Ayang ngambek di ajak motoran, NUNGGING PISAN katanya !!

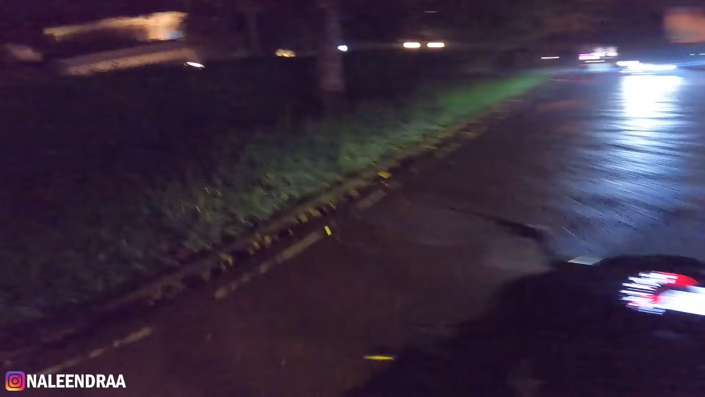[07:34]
Peluk. Apa? Enggak akan. Kita nanti ke Lengkong ya. Kenapa? Apa? Sen kiri. Aku mau ke bengkel sebentar. Ke bengkel.
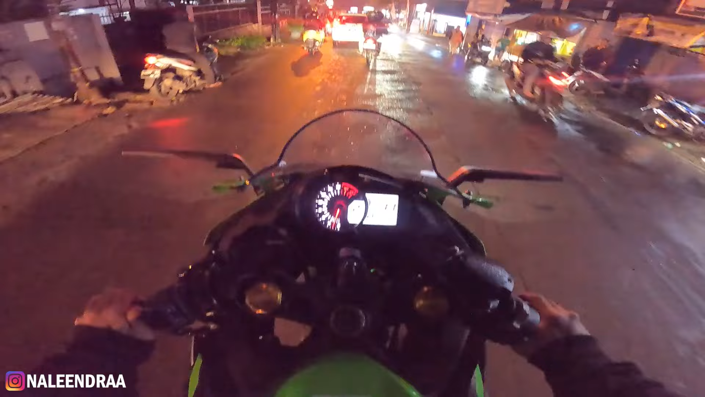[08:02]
Ya guys, balik lagi. Sorry tadi ditinggal ngobrol sama Ajeng. Aku lagi mau ke bengkel, mau nengok gimana perkembangan lampu aku di cabang Yong Motor. Bismillah ya. Macet ini ya. Jadi motor ini tadi beres servis, aku bawa hujan-hujan, sekarang bawa keluar lagi.